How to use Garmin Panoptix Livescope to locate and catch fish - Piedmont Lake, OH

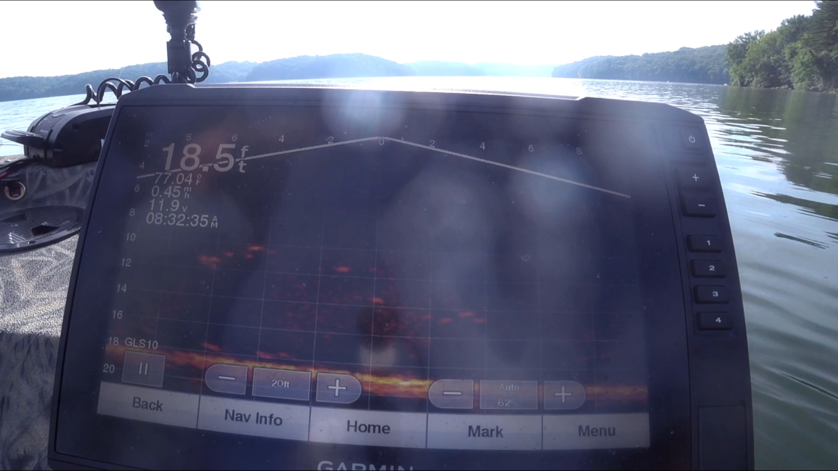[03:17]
On screen: depth 18.5 ft
we could find some muskies that were hanging out by them. In the summertime, if you find bait, you usually find muskie.
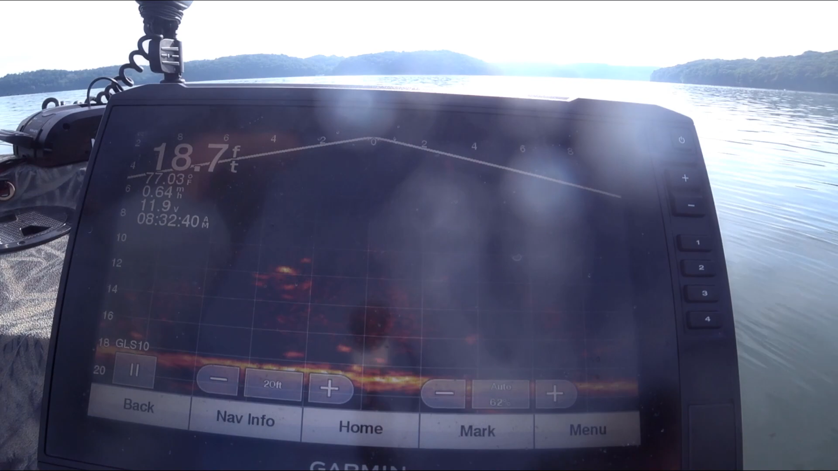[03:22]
On screen: depth 18.7 ft
While we were doing that, we came upon this sunken structure. It looked to be like a sunken boat or perhaps some type of dock. But there was tons of bait around it, so we're like, okay, let's hang out here.
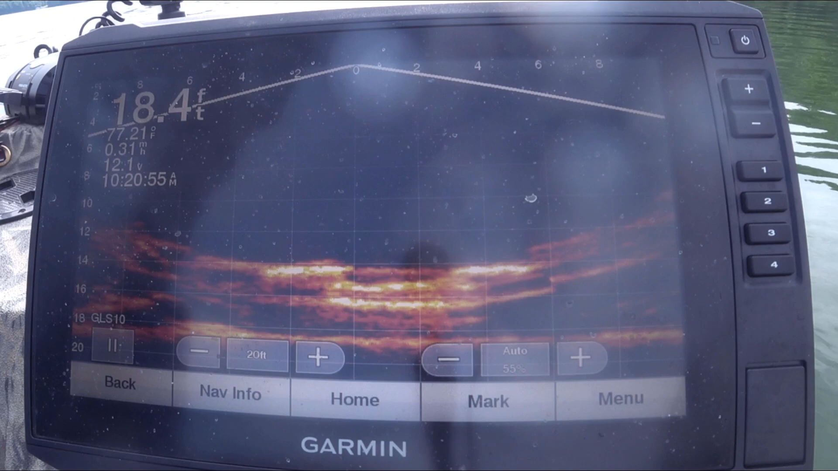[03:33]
On screen: depth 18.4 ft
We went ahead and marked it, and then we put the perspective mode into the down view.
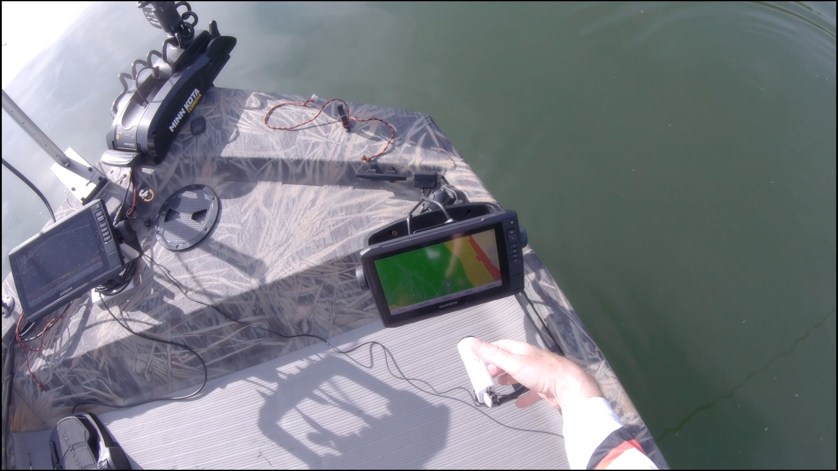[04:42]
left. Oh, that was badass. He's right there, dude. See him to the... Him. Oh, yeah, him. That mark was twice that big. Oh, there he is. He's coming up. That's fish. See him? Yeah. Right there, dude. That is it. Oh, God. That's a big freaking fish. Holy cow, dude, that was huge. That was a big freaking muskie. Dude, he came up and checked out my bait 3 or 4 times. He's deep.
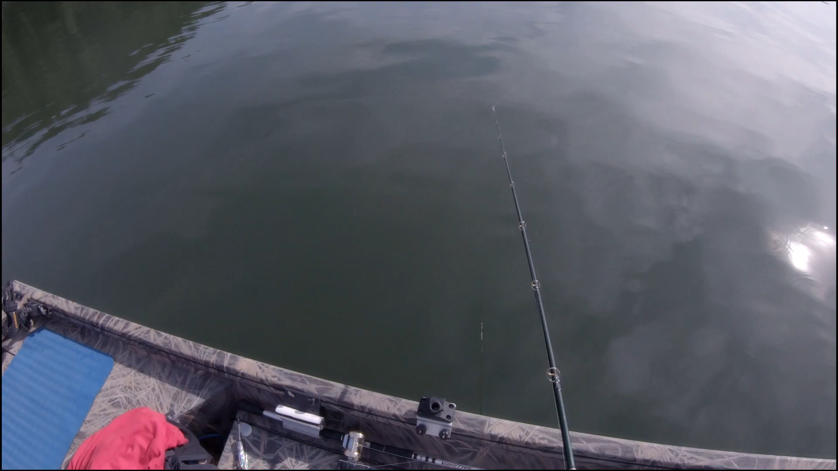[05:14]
He's like 14 foot, 14, 15, 16 foot. He was right on that structure too.
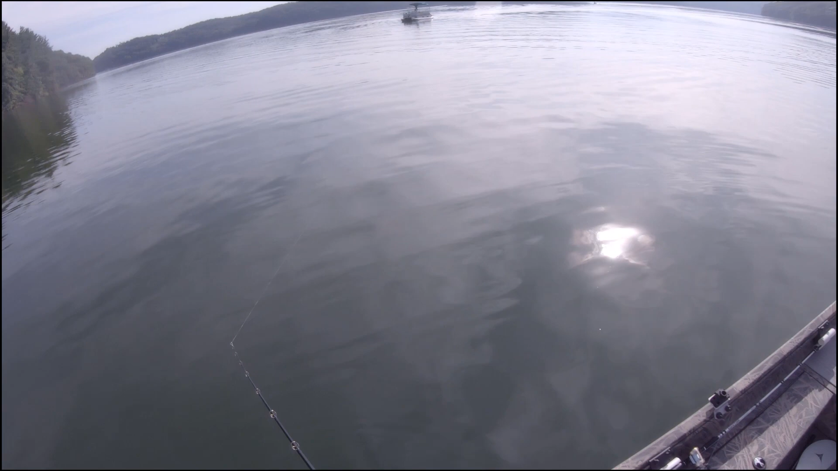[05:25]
That, do you, I pulled him off. I mean, do you see the fins and everything, dude?
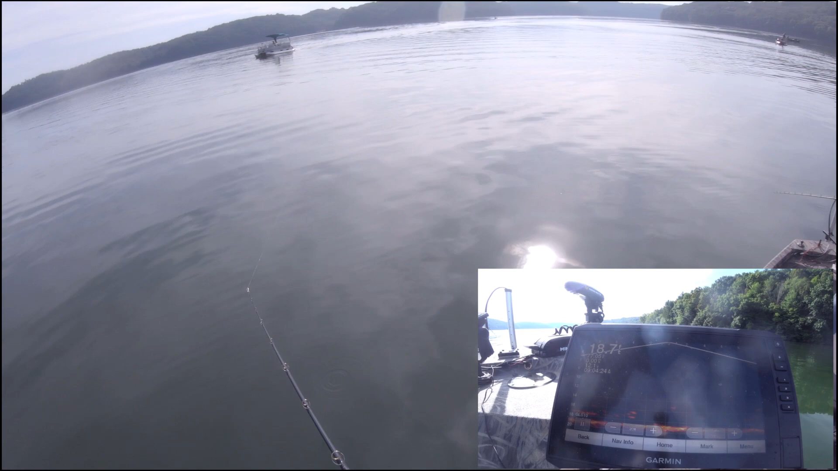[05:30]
Right there he is again. All right, just keep jigging. He's falling around this little bit of bait. That was freaking, that was huge. That was a good sized fish. I'm telling you, it might be, honestly. I'm not trying. tell you, like, different, but it might be worth putting on something else in the jig.
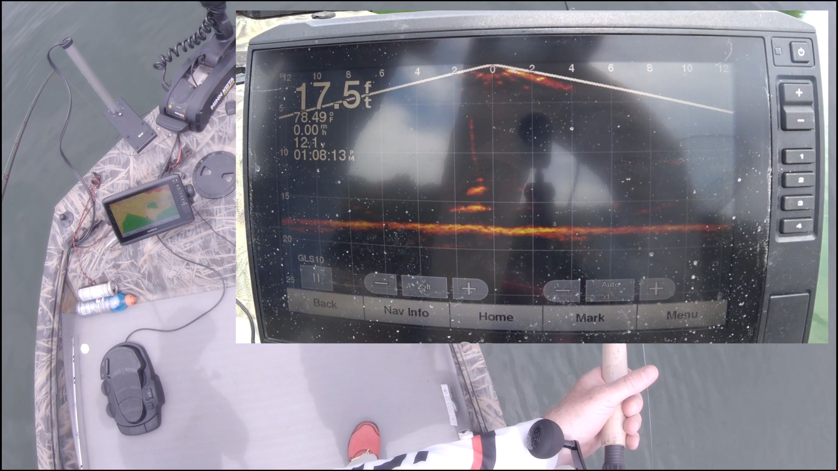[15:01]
On screen: depth 17.5 ft, water 78.49°F
Oh, he's right there, dude. He's right there. Oh, he's gonna bite it. He's a big one. Not huge, but big. Oh, dude, he was right on it. He's still there. He's checking it out.
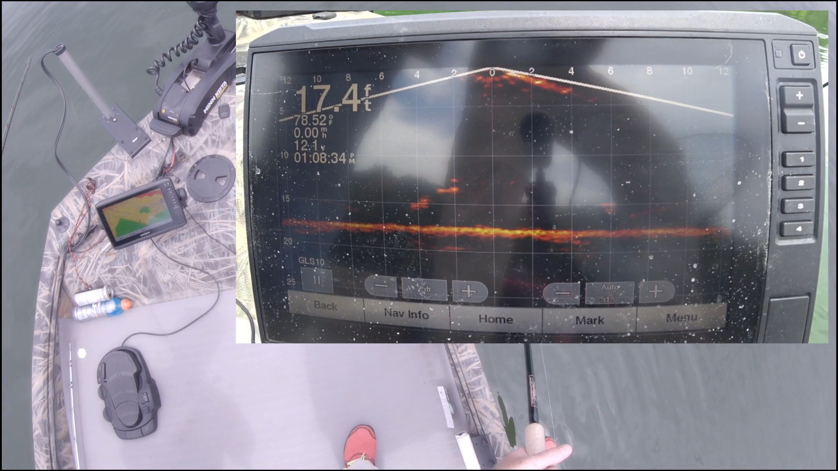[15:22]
On screen: depth 17.4 ft
Definitely liking that tube. Don't get down on him. You'll bump him and scare him. That was cool, dude. He was right there checking it out. You got it all on video. Yes. That's awesome. They like that tube better. Yeah, I seem to. They've probably seen a bunch of bondy baits. Maybe. I think it's just got more flash.
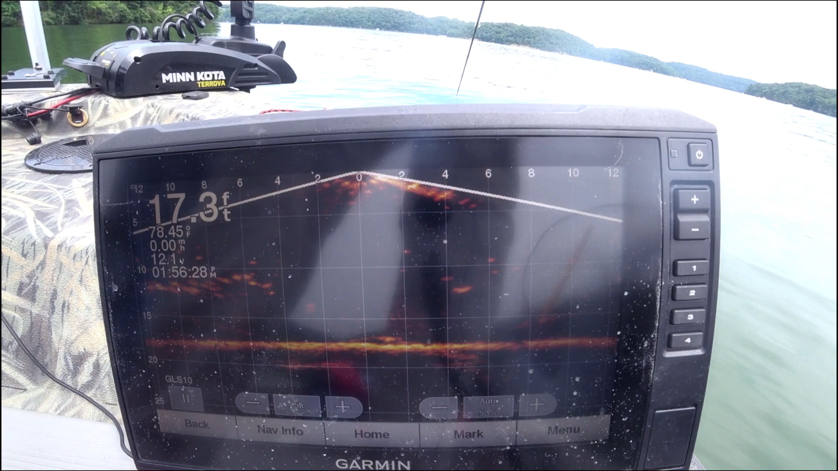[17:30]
On screen: depth 17.3 ft
eat a fish, and then go to the bottom. Look at him. Definitely think these are not catfish. I think some of them are. I don't think they're all. But that one wasn't.
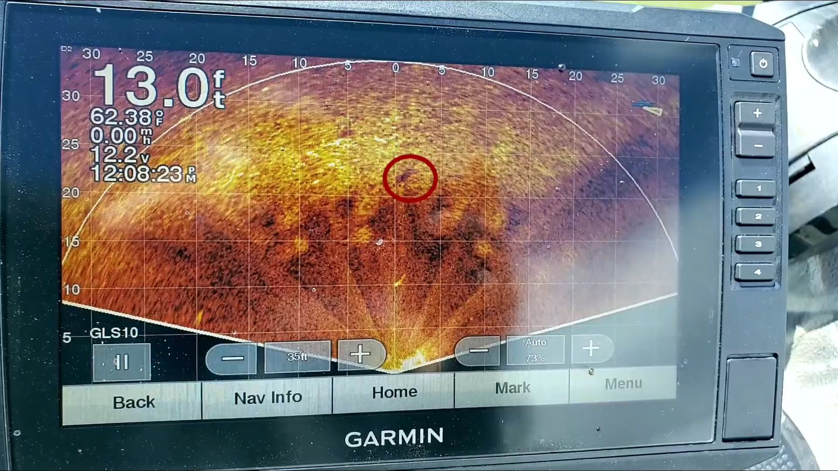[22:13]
On screen: depth 13.0 ft, water 62.38°F
And we could tell how far they were up in the water column based upon the shadow that we saw on the bottom. So the Livescope really came in. And that perspective mode to me is just a game changer. If you don't have it, you gotta have it.